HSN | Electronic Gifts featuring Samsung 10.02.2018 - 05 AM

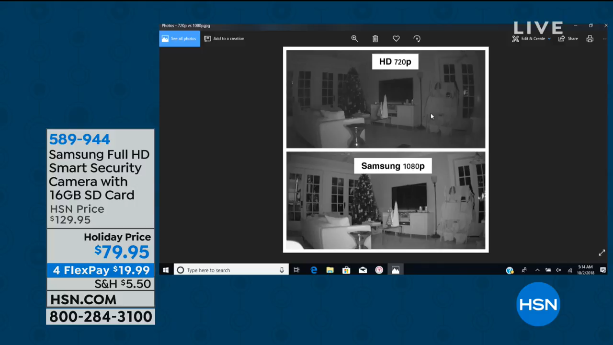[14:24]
So what I did at my house, I took a camera that has 720p, which is great, but look at the difference. The Samsung's 1080p, so even at night, the picture is more clear. You can see it's a wider lens, actually. So it's kind of nice to see the difference between 720 and 1080. Right now, 1080 is the best that you can get. Now, the other thing over here, we've been talking a lot about that motion zone select. I want to show you how easy that is.